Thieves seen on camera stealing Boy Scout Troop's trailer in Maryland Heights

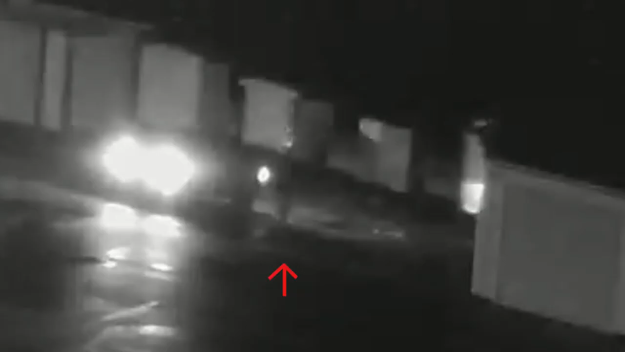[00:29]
He later directs the car to back up, hitching a scout troop 283 trailer to the back.
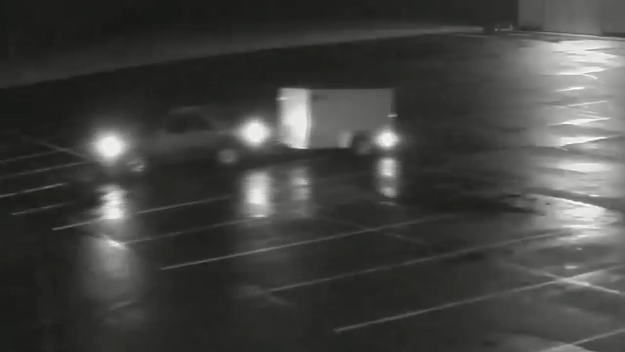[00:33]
Minutes later, driving off with the trailer in tow.